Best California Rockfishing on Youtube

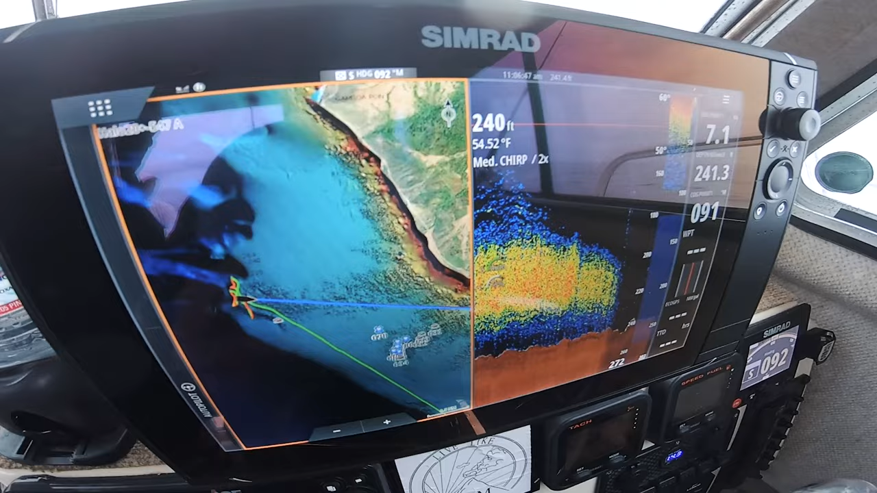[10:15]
On screen: depth 240 ft, water 54.52°F
You have to fight through the reds to get to the bottom. Lingcod time. How deep are we? 108?